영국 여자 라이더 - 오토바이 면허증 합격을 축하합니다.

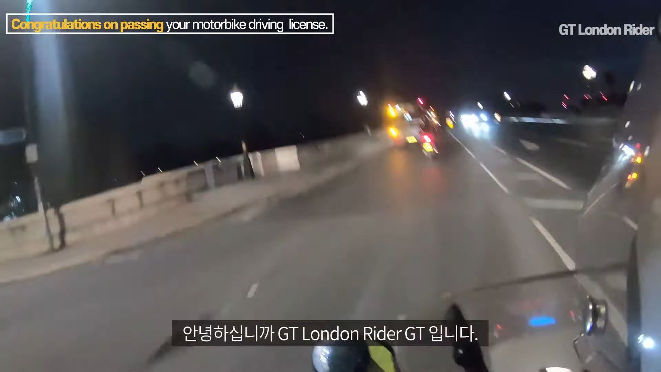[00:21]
안녕하십니까. GT 런던라이더 GT입니다. 아마 예전부터 제 동영상 보신 분은 기억하시겠지만 지금 제 앞에 가시는 요 라이더께서 뒤에 L플레이트가 없는 거 보니까 이제 정식 면허증을 따신 것 같아요. 같은 라이더로서 왠지 축하드리고 싶네요. 역시
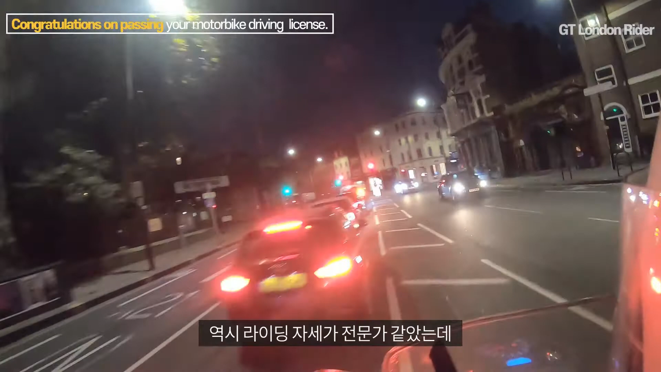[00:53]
이 라이딩 코스가 전문가 같았는데 역시 드디어 면허증을 따셔가지고 빨간 L플레이트를 이제 없이 이렇게 다니시네요.